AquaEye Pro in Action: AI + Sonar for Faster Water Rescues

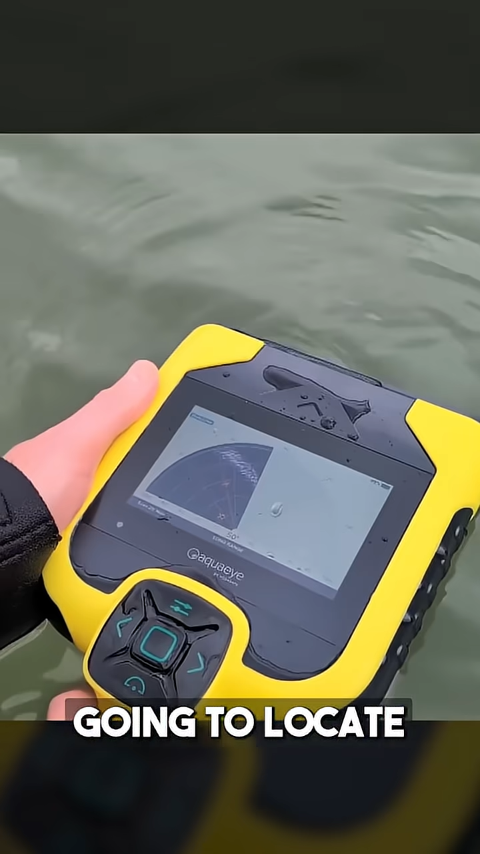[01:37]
This device when deployed right away in just 45 seconds is going to locate where that victim most likely is and cut down on that time if we're searching it by hand.